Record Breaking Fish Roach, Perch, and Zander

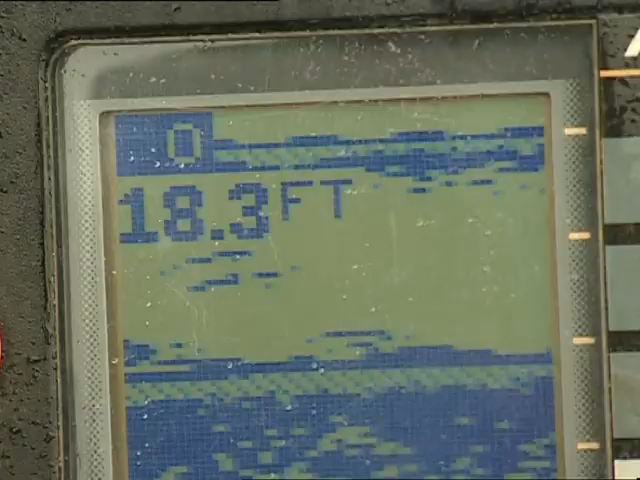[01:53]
On screen: depth 18.3 ft
Oh yeah. Oh yeah, that's a good shoal.
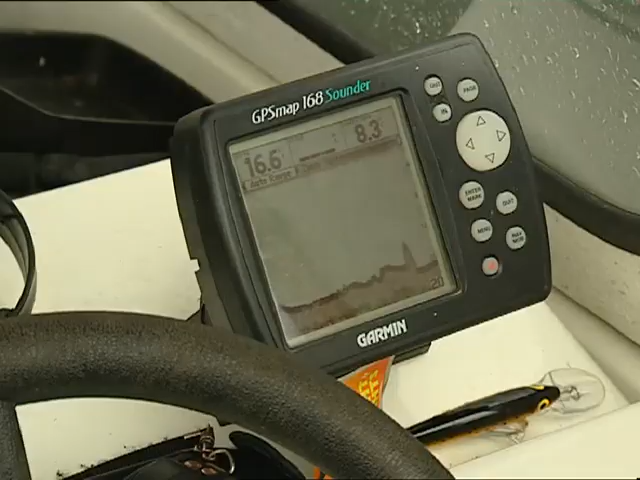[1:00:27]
Just trying to see if I can pick up any fish on the echo sound of Mick. How are you doing so far? Pretty poor, actually.